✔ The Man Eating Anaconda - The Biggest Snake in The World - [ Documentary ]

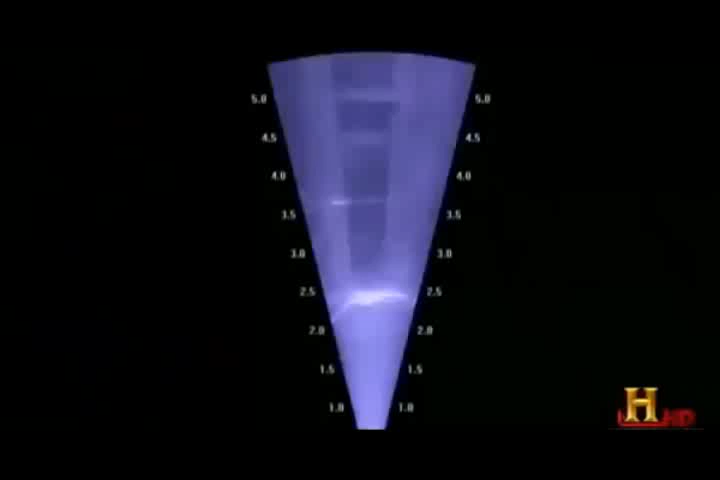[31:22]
I can see him, I can see his arms, his feet, I can see how fat he is. Let me measure how fat he is.
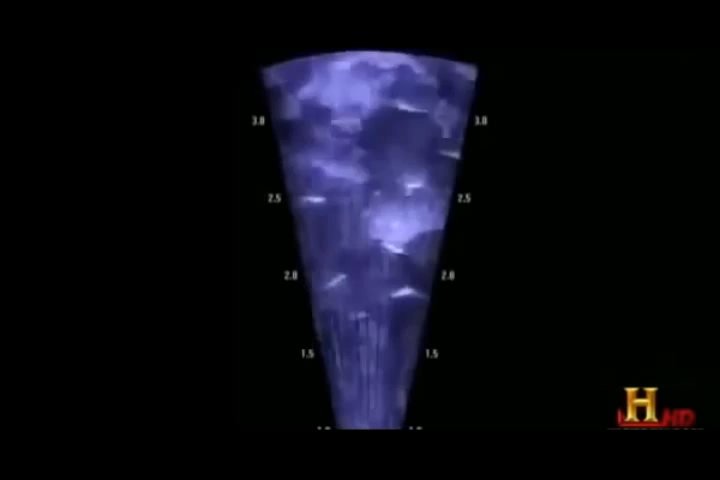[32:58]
Oh, there's some fishes. How much of fishes?
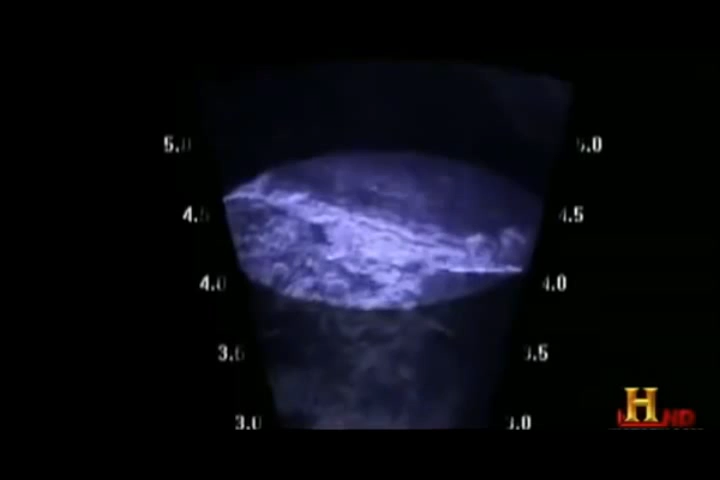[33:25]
And it's huge. I can actually measure how big it is. It shows now about three and a half meters long. that is 14, 15 feet long.
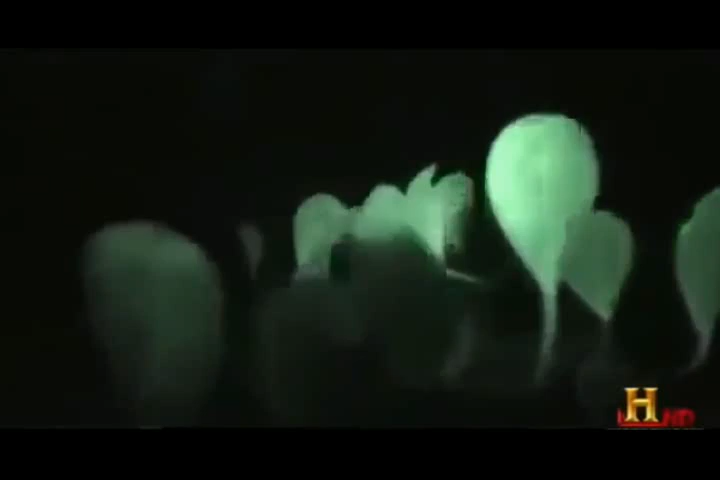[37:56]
Oh, wow. There's a big guy right here.
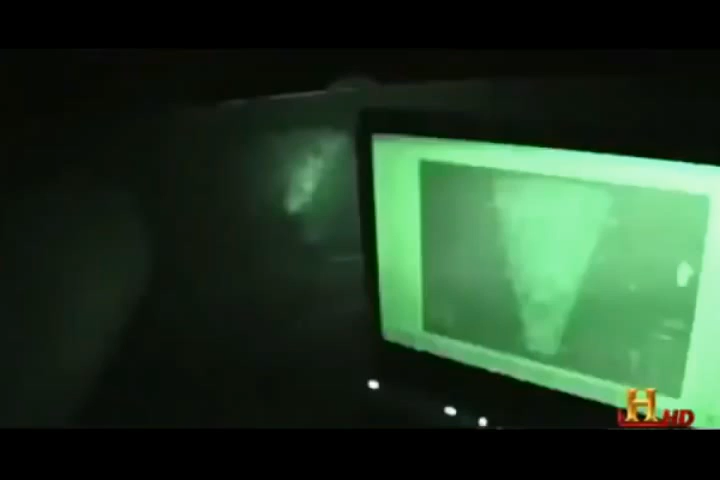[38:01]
Right ahead of us. Right there. Could this be their giant?
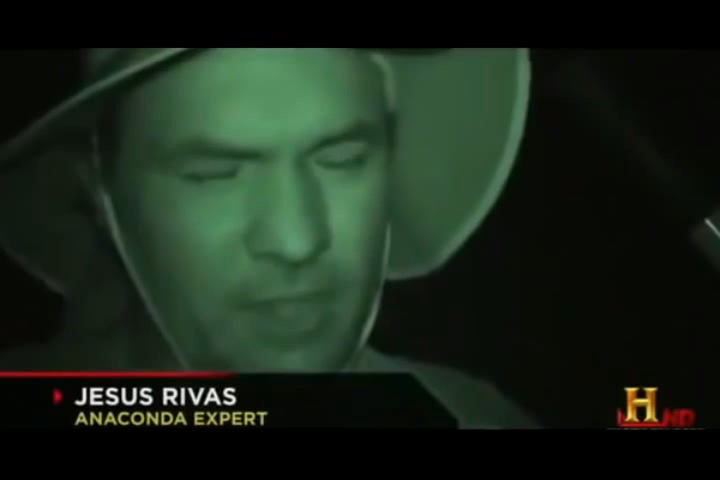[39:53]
If you want to deal with them, you just need to be just as patient as they are.
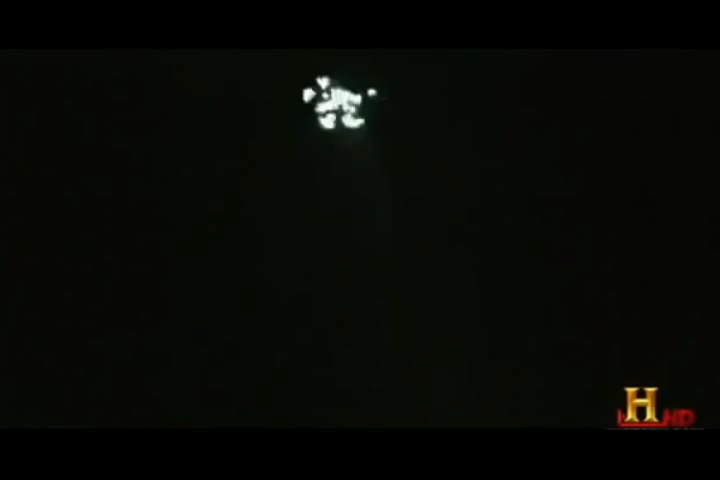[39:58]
Even in the pitch-black waters, the state-of-the-art sonar sees everything.
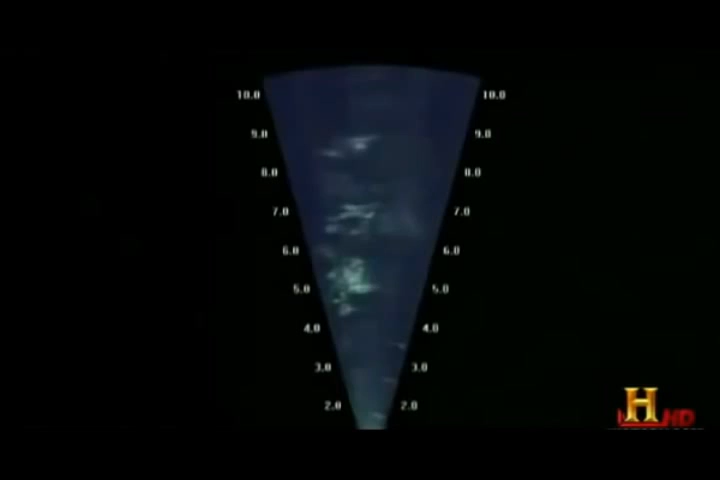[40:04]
Rivas is hoping for a glimpse of the snake's distinctive coils.
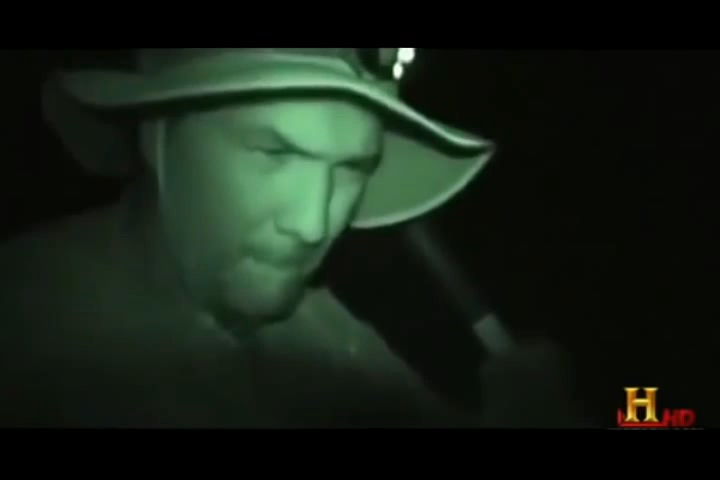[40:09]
And he gets one. Oh, wow, there's a big guy right here, right ahead of us. Victor, check this out. This really looks like an anaconda right here, right in this patch of vegetation.
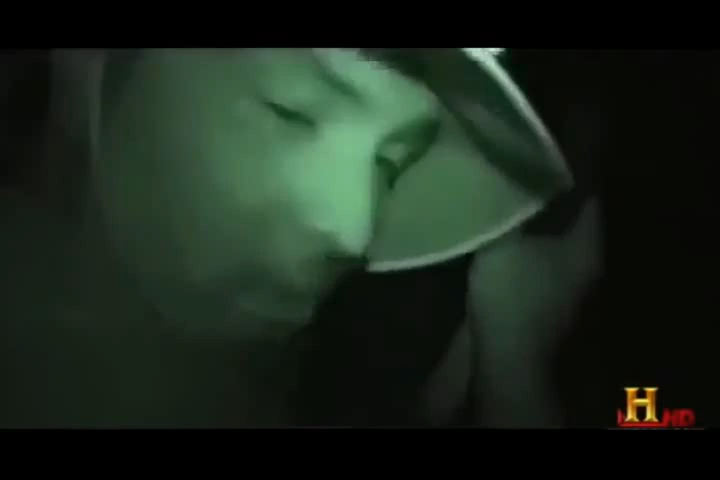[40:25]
Is this a giant anaconda?
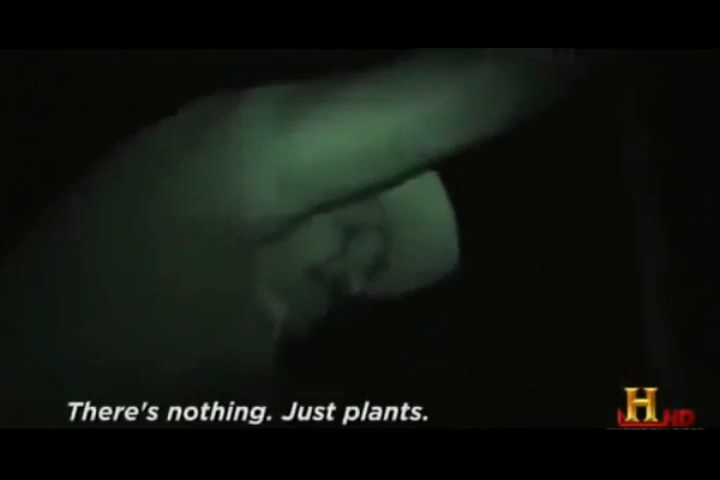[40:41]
But the shape disappears into the dense underwater vegetation. The team combs the section of the river again, but can't find the snake.
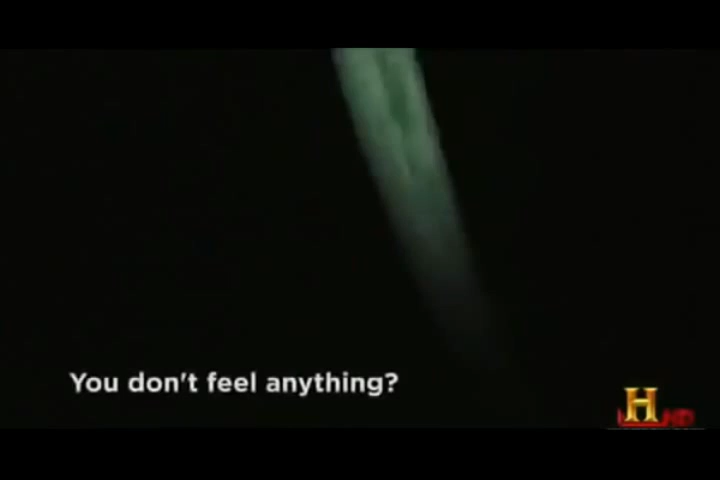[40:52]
But there is hope.
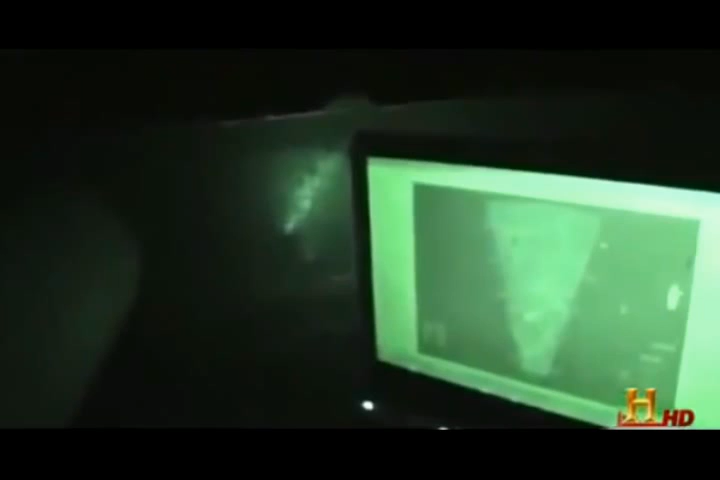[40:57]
The sonar has recorded the entire search, and back at the ranch, Rivas can now analyze the footage.